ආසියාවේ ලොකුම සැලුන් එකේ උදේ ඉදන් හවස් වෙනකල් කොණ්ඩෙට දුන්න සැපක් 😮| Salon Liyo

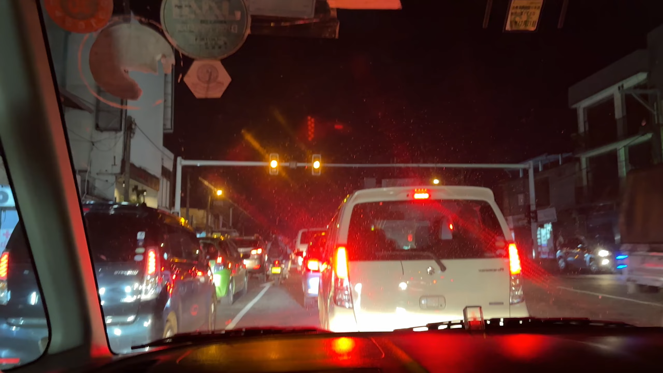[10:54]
මේ අපි දැන් ඉන්නේ මහරගමනේ. ඉතින් ඔයගොල්ලන්ට මේ පේනවත් වගේ රෑ 8:00 එදා ට්‍රැෆික් එකක් සාමාන්‍යයෙන් තිබුණා. ඉතින් අපි ගෙදර යනකොට රෑ 10:00 විතර ඇති. ඉතින් දෙන්නම පොඩි බඩගින්නකිනුත් හිටියේ මට වඩා හස්බන්ඩ් කට්ටක් කෑවනේ.